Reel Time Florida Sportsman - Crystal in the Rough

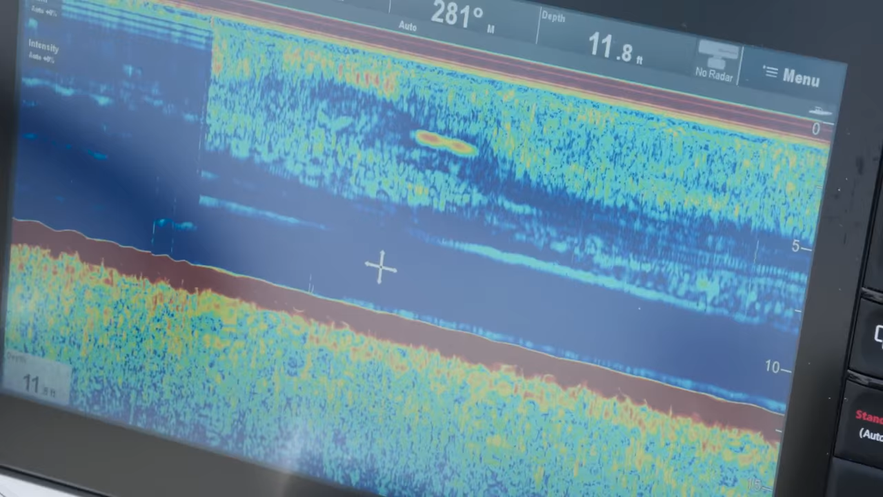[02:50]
we're talking about five, ten feet of water you can see these fish apparently come up and strike at the plugs the forecast is for the wind to pick up this afternoon there's a front coming in and really though,